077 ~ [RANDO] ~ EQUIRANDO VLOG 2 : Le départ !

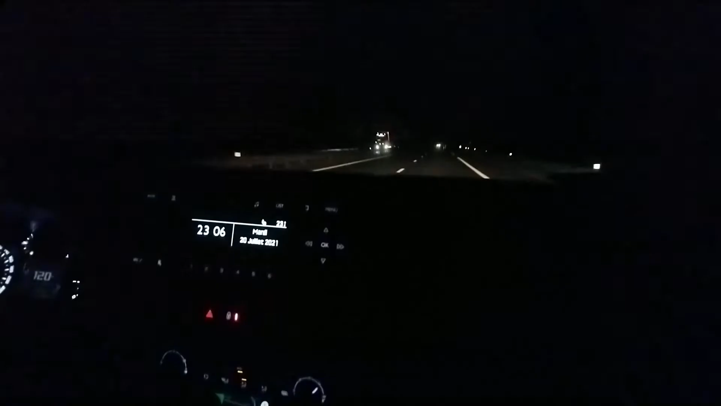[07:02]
et ben vous voyez pas grand chose à part la nuit, des phares et une voiture qui ne semble pas être une petite Suzuki. Et pour cause, c'est que nous avons eu un souci en allant déposer le van à l'arrivée, tout simplement. Avec la voiture, la batterie s'est vidée et donc la voiture est au garage, voilà. Mais il n'y a pas de mal, enfin il n'y a pas de grosse casse puisque de toute manière Kali n'était pas dans le vent,